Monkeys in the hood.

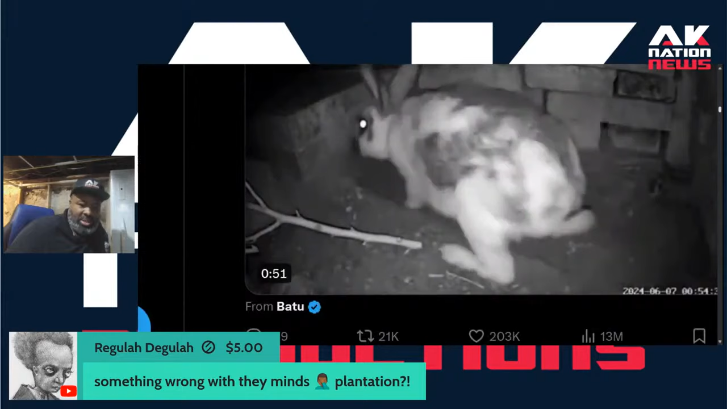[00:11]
Oh, snap. Wow. Look at the little black rabbit, man. Why the black one always got to be the oddball, man? Get in there, man. Look at the black rabbit, man. He the first one out, too.
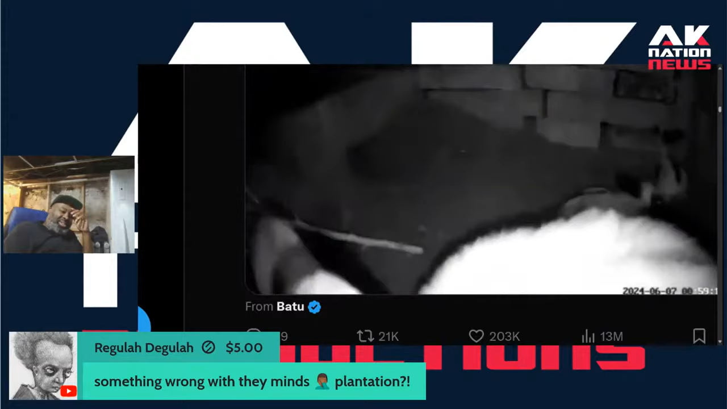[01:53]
Shout out to Mama Rabbit, man. Hiding her babies. Mama Rabbit. Shout out to you, Mama Rabbit. Mom of the year, man. That's Mom of the year right there, Mama Rabbit.